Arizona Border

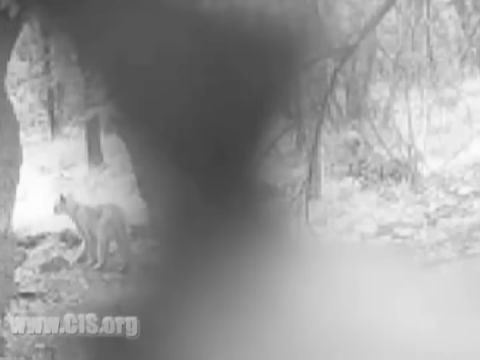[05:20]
On this path are a mountain lion and a deer.
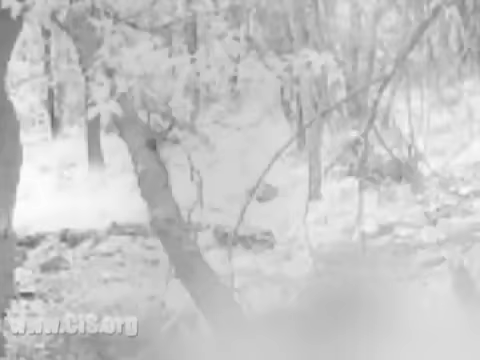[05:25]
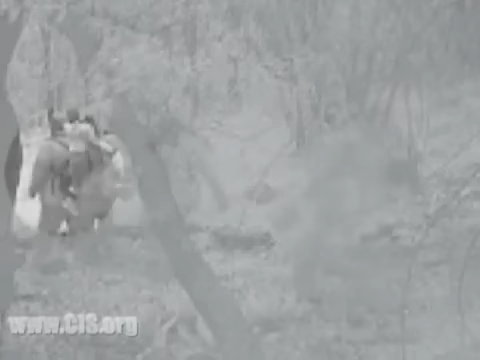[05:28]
Just two days later, a small child is seen being carried in the same spot as the mountain lion had been.
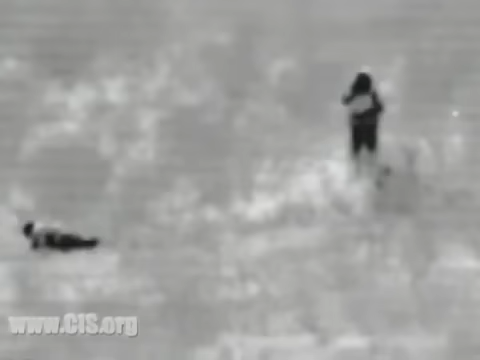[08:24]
These hidden cameras, just 14 cameras on 12 trails where hundreds of other illegal trails are not covered by hidden cameras,
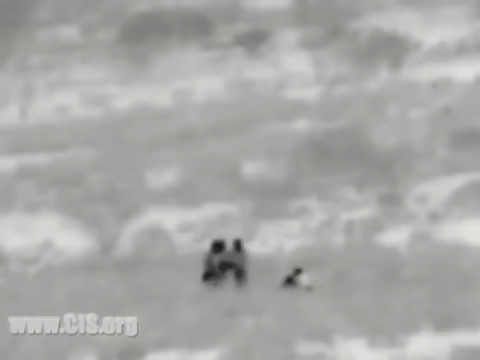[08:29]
picked up 575 illegals in the month of June 2009 alone.